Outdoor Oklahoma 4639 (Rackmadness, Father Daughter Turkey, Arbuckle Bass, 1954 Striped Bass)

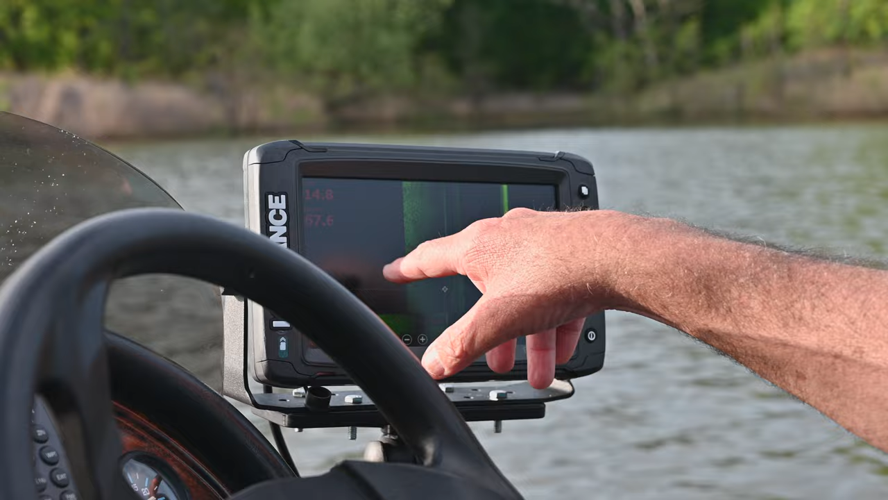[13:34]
The reason you know it's because it's on the back side of it in the shadows, and it lights up in the shadows, that'll be a fish.
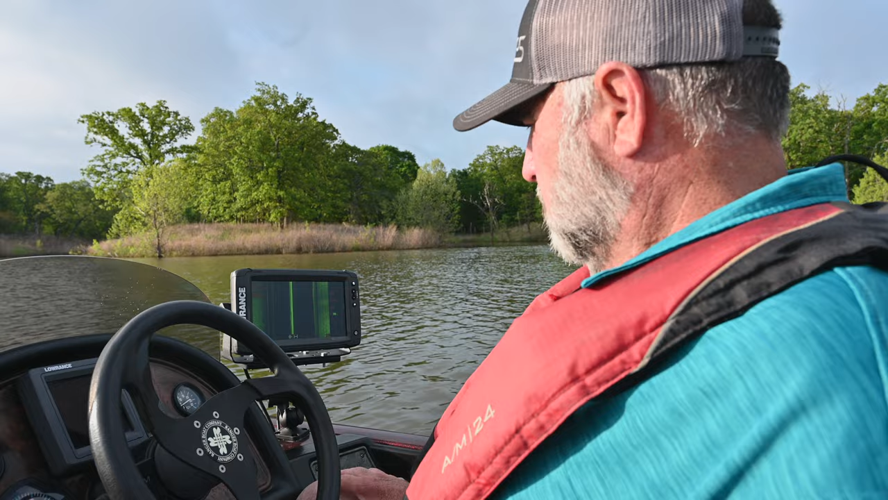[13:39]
Not worth fishing for, but the nice thing about this step under here, it goes all the way out to 150 feet, so just 100.
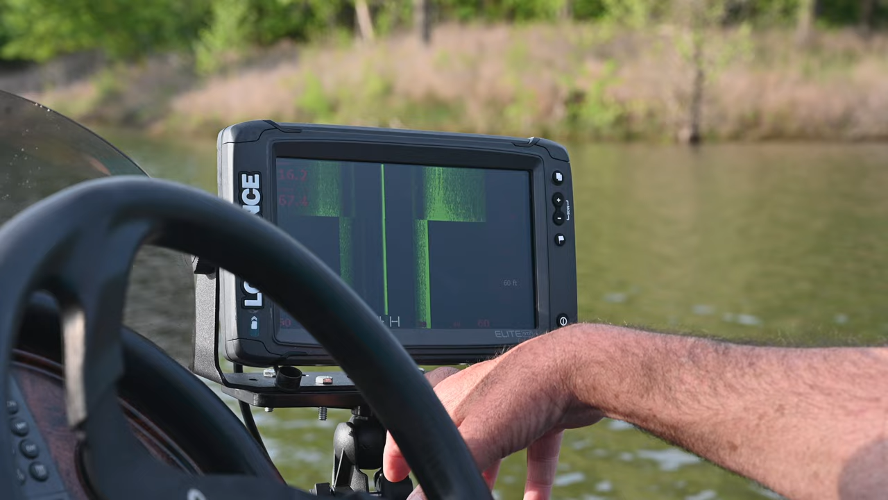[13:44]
But you lose so much, what is the word, definition of the fish and stuff, you lose so much of that.
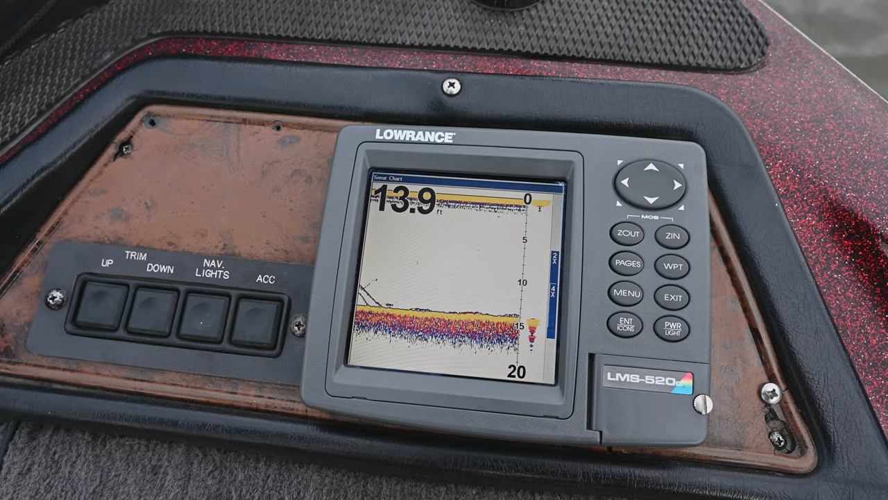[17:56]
Even an old sonar would still do a good job. Okay, those fish were there.
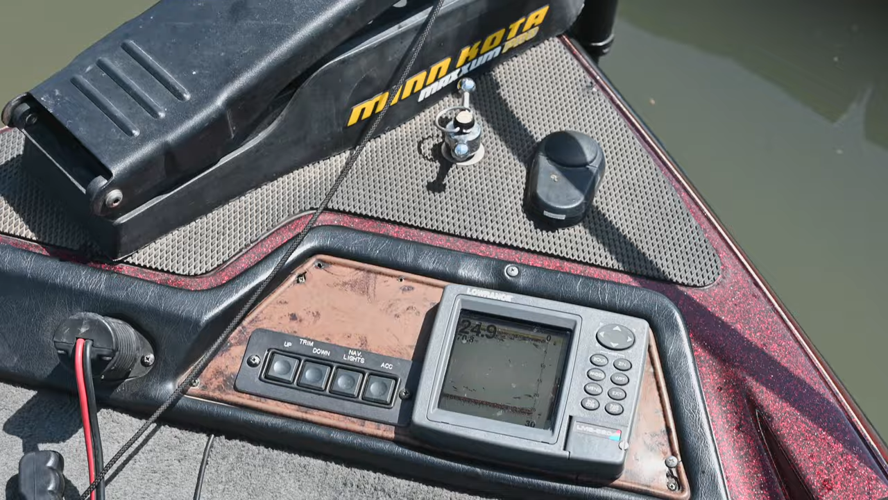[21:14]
And I've got that turned up to like 80%, so it shows the fish real good.
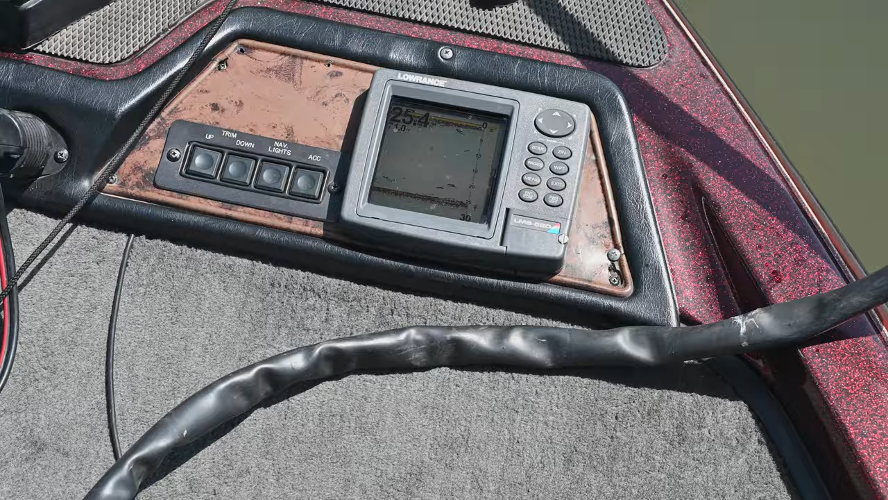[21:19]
This makes me wonder if they didn't follow the boat out, because sometimes they'll follow your boat right back out because of the shade.